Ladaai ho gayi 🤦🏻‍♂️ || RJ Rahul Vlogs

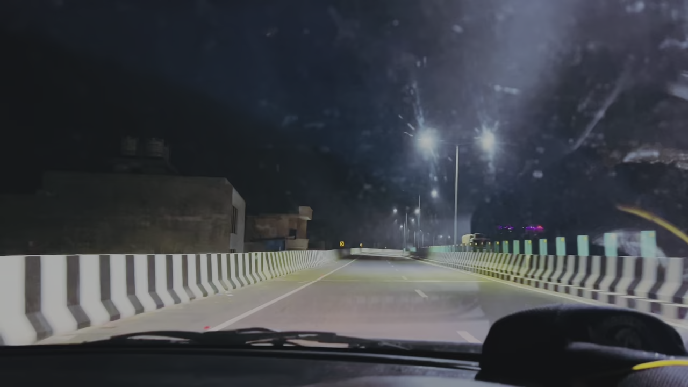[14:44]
फील तो है इस हाईवे पे, लाइक अभी 11 बजने वाले हैं और मैं पहली बार इस वाले ब्रिज पे है तो अच्छा है, इट लुक्स गुड। आगे कहीं देखेंगे एंड 10-15 मिनट लिए स्टॉप।